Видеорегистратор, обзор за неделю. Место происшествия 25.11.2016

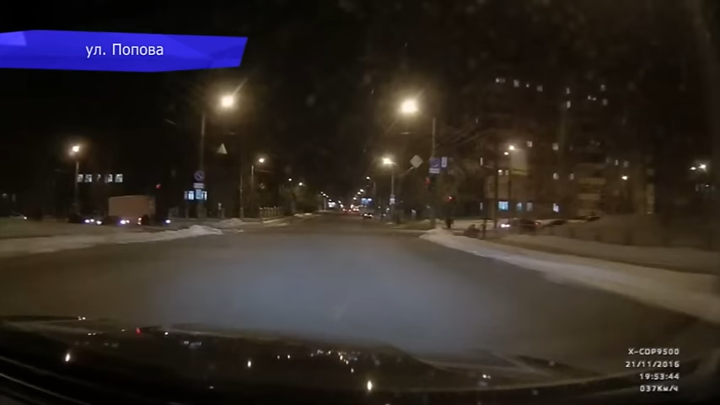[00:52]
На повторе видно, что пешеход не стал дожидаться зеленого сигнала Светофора и пошел на красный Судя по видео, молодой человек получил небольшие травмы и в итоге перешел дорогу А лихач на девятке даже не остановился и уехал с места аварии